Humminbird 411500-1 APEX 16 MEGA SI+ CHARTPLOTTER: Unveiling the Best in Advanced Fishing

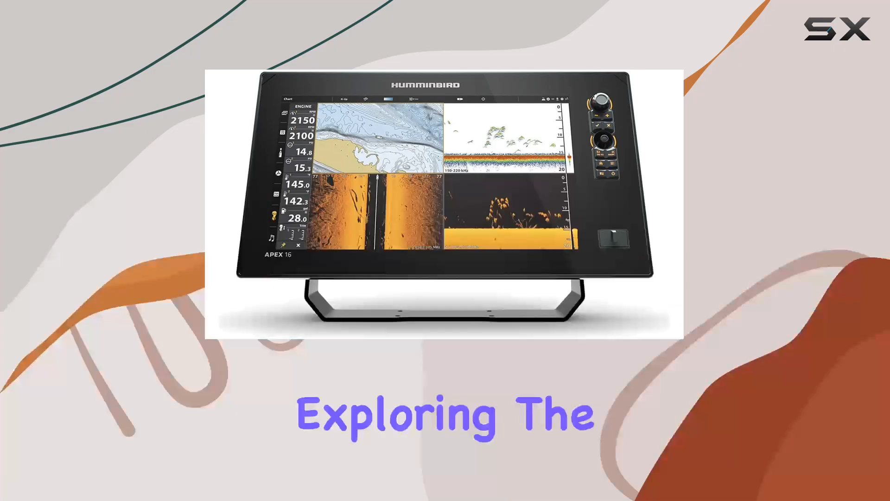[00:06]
Exploring the waters just got significantly more advanced with the Humminbird
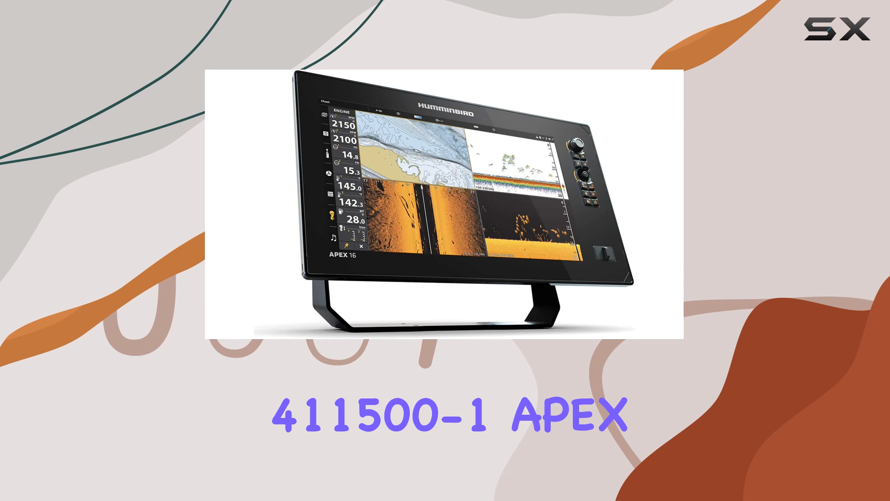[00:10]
411,500-1 Apex 16 Mega SI Plus CHARTPLOTTR.
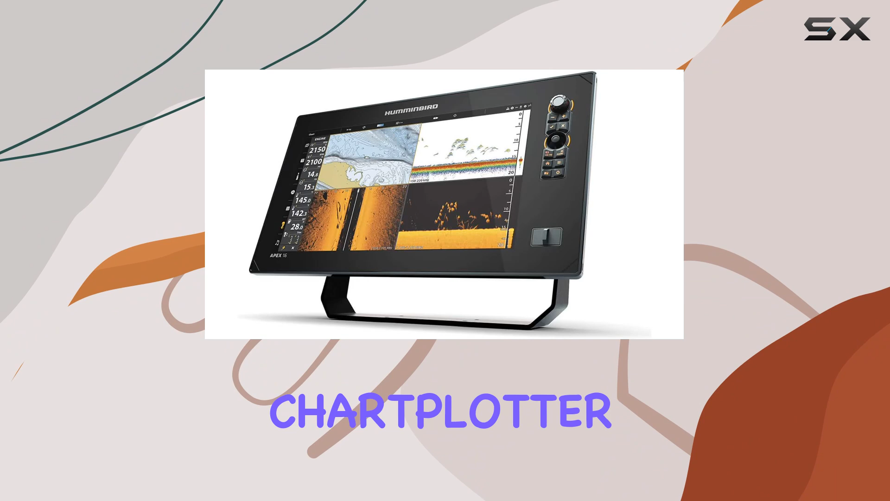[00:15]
This device isn't just another fish finder,
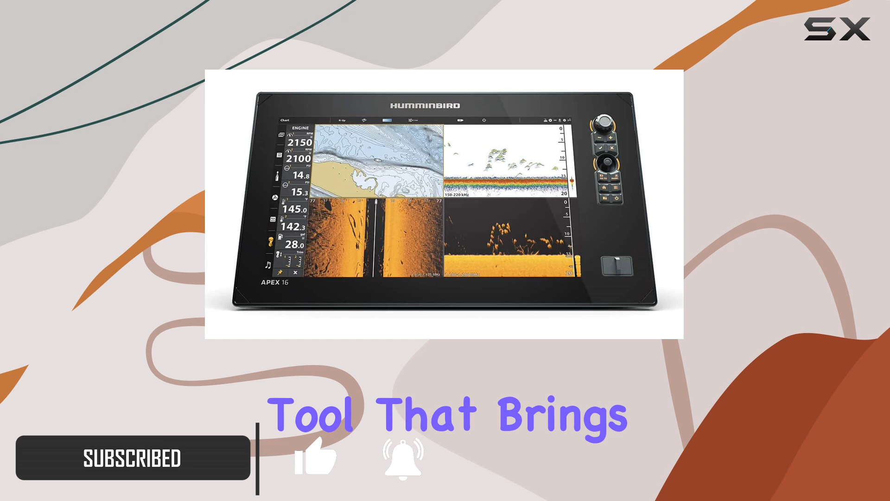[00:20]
it's a comprehensive marine navigation tool that brings unparalleled clarity and detail to your fishing adventures. At the heart of the Apex 16 is its full HD display, boasting a 1920x1080 resolution that breathes life into underwater imaging.
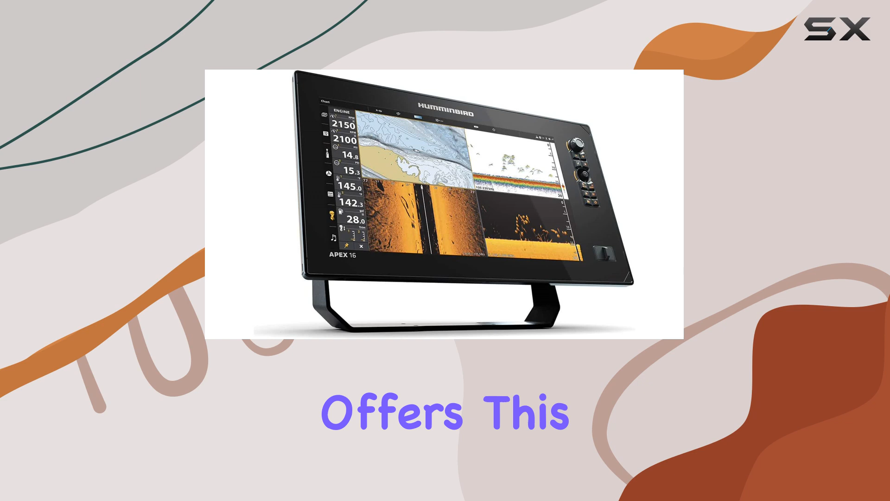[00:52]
this device accommodates both preferences without compromising functionality. This is further enhanced by a well-thought-out user interface that features a sidebar menu, allowing for easy customization.
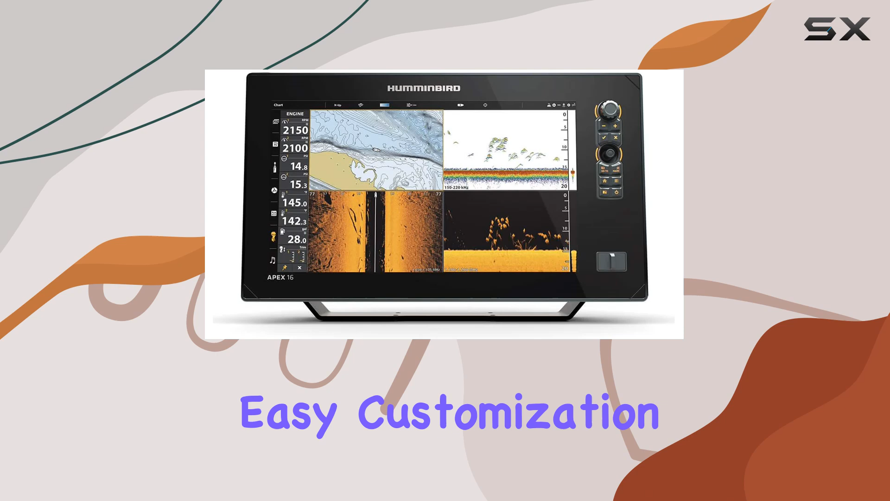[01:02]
This means you can set up your viewing combinations in a way that suits your fishing tactics and strategies,
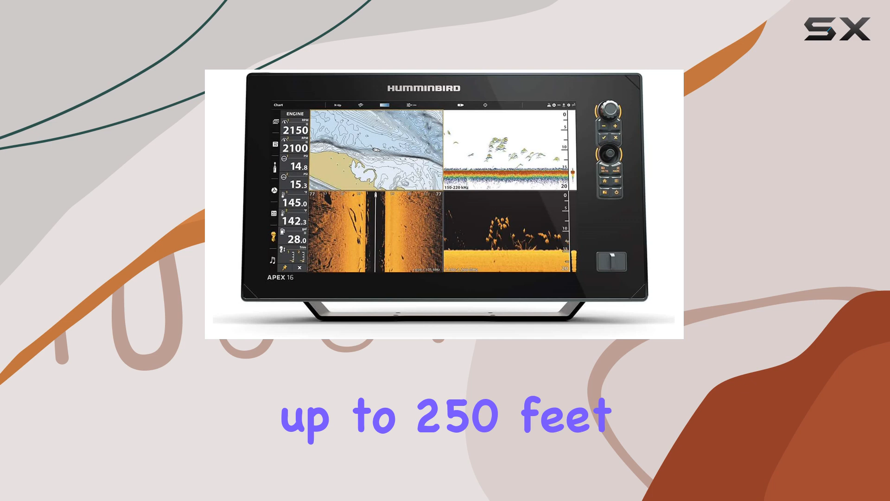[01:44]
and terrain up to 250 feet around and below you with such detail that every outing yields new insights.